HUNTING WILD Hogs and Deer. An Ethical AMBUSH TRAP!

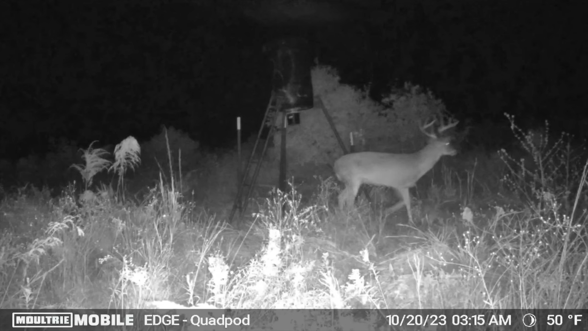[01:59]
He just passed this morning, about 4 a.m. Hopefully he's bedding close by. I'm going to sneak in there real quiet, stealth mode. I'm going to use this green light on this overnight headlamp.
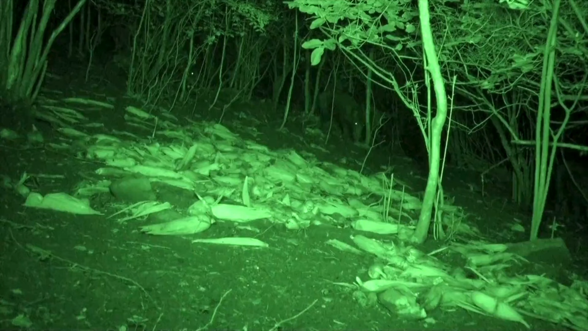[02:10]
When I go in, the pigs, the deer don't see it. Y'all check out them headlamps. Use my discount code in the description.
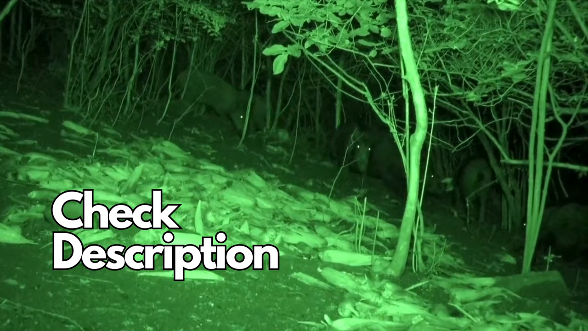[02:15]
Got a few nice big nasty pigs going through. Couple of boars. I need some wild pig meat.
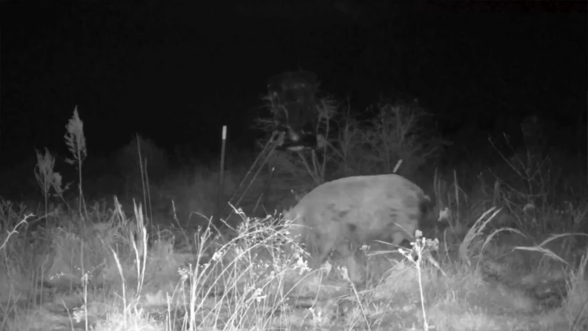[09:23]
He kept knocking the feeder mode off the feeder. Then he'd dump all the corn on the ground and he'd just lay there and eat. While he's laying down he'd reach over and eat the corn.